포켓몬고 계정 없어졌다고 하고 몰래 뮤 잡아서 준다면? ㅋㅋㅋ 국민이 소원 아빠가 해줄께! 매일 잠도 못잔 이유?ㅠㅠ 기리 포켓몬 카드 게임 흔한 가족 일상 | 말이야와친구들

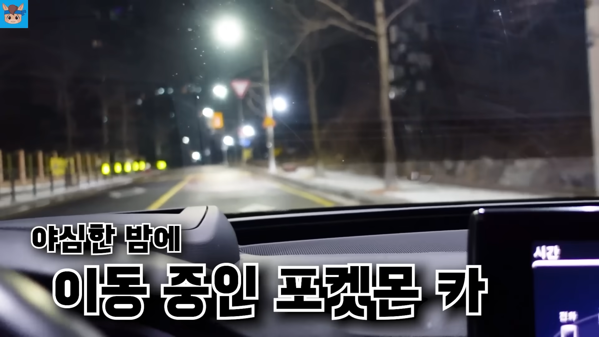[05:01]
지금 이 야심한 밤에 아주 낮은 속도로 이동을 하고 있습니다. 사람도 없고요. 지금 집 앞 편의점을 아주 한 20km 내로 천천히 내려와서 왔거든요.